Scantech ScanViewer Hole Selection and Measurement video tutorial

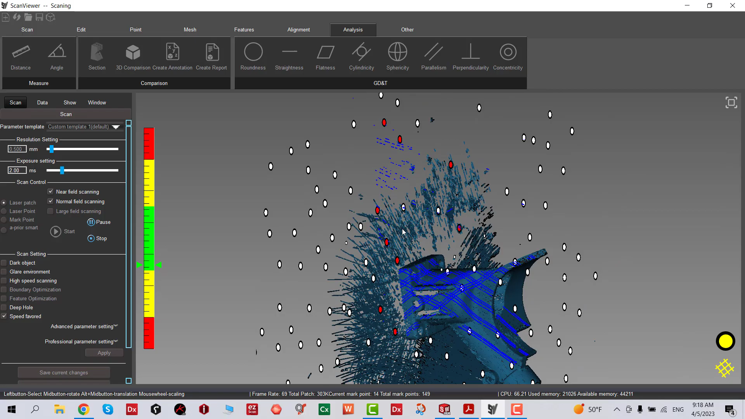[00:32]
scan it making sure we capture all the geometry
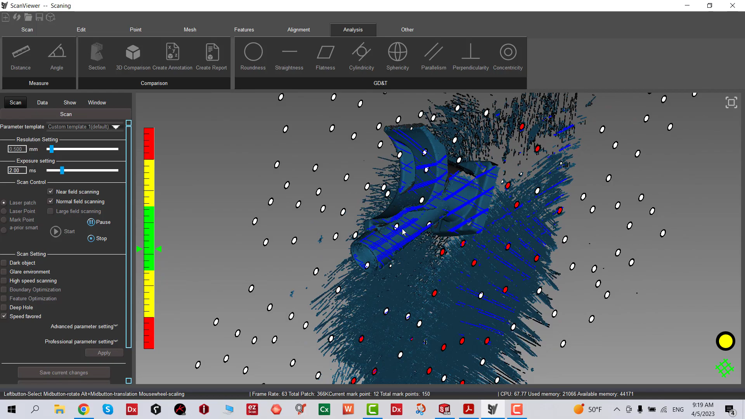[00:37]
I'm scanning top and bottom because I want to capture
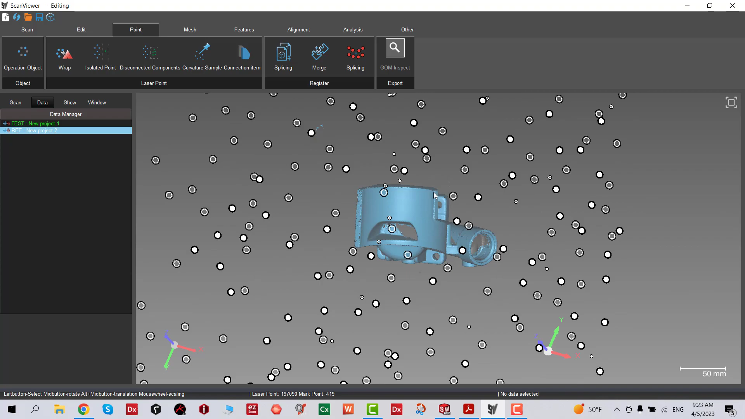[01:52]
we're going to zoom in making sure that our part is completed
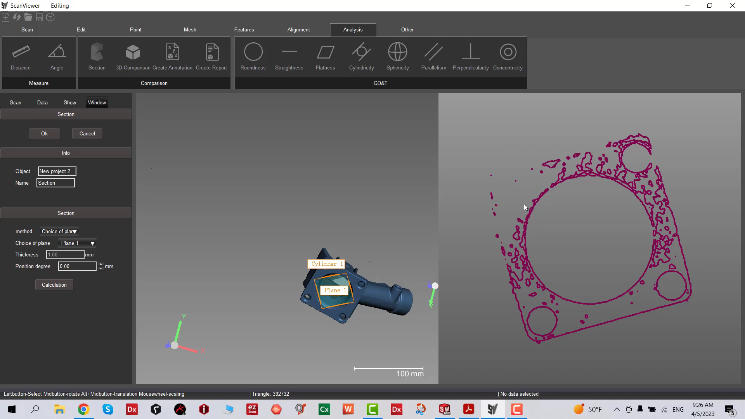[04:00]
and calculate I know it doesn't show the full section view of it the reason is probably part is warped or
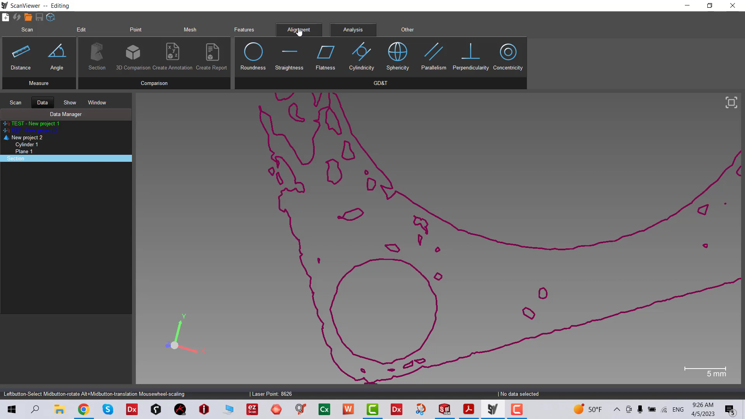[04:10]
worn out so in this case we're just going to take one cylindrical shape and we're going to select it fit and we're going to fit the circle and select fitting create there are
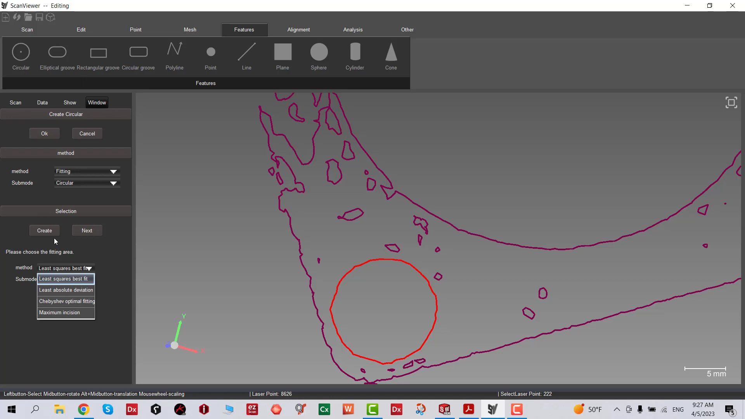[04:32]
several options here we're going to go over them the next few other tutorials
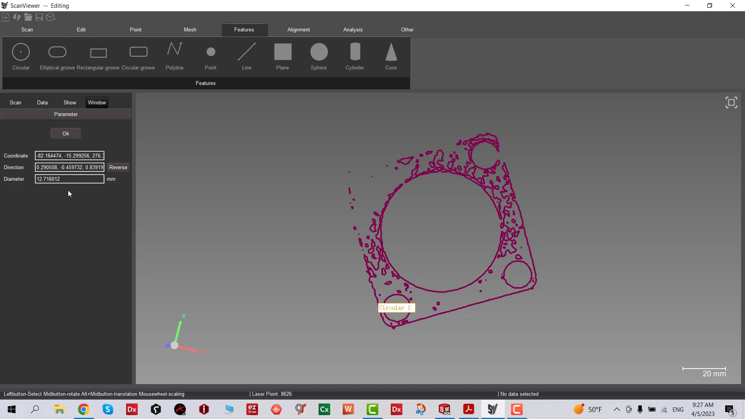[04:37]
and then we're going to check the diameter